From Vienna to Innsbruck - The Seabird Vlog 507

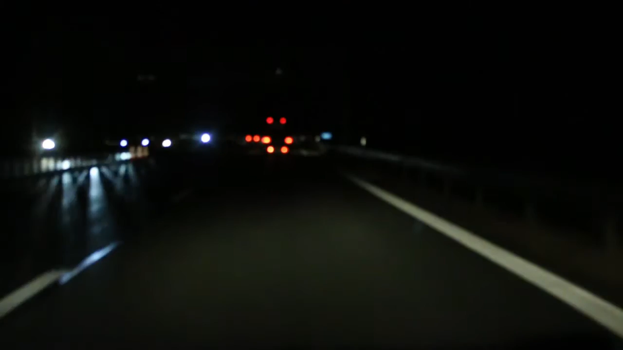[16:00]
So welcome to the German highway, where there is no speed limit and you can go as fast as you wanna go. Woohoo! Go, go, go, go! I'm going 100 kilometers per hour.